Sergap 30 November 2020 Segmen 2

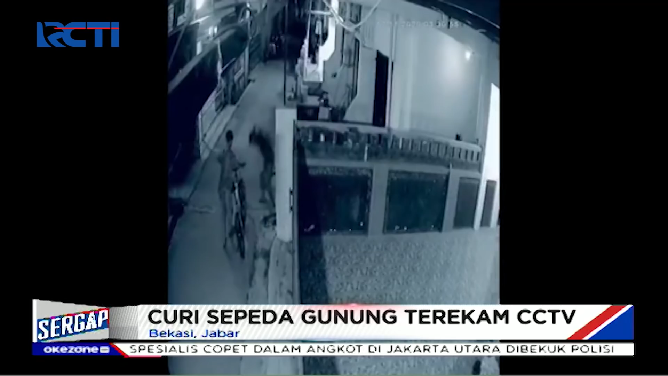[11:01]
Kedua pelaku lalu kabur dengan menumpang motor yang sudah menunggu di depan gang.